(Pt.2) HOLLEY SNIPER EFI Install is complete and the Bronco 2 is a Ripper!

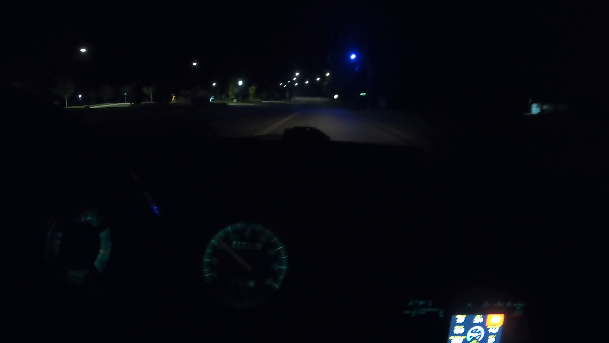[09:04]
It's freaking quick this keeps getting better where
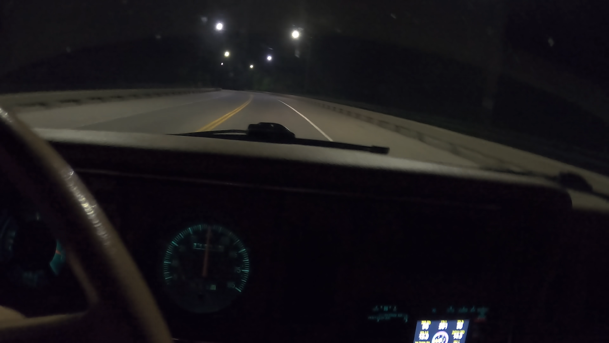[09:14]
no Bronco 2 has gone before. Okay that was pretty much half throttle the whole time we're up to 60. I mean it's it's a refrigerator rolling down the road basically. Yeah. It's not ever going to be fast but that was significantly less effort to get going the same speed.